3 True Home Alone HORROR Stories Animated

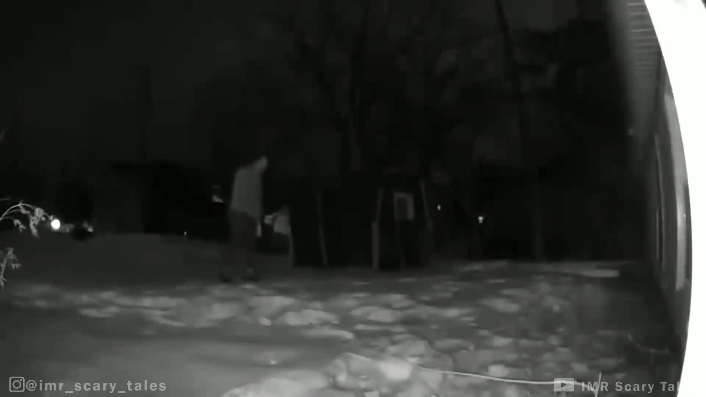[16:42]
In this footage, you can see a man roaming outside a house. His behavior is weird and he keeps getting close to the window. He even stops and peeks in to figure out what's happening in the house. It's pretty clear to the viewer that the man is an intruder, watching the owner of the house. This man was later identified as 49-year-old Robert T. Casena. He was accused of stalking a 24-year-old woman and peeping into the windows of her Hudson, Wisconsin duplex earlier this year.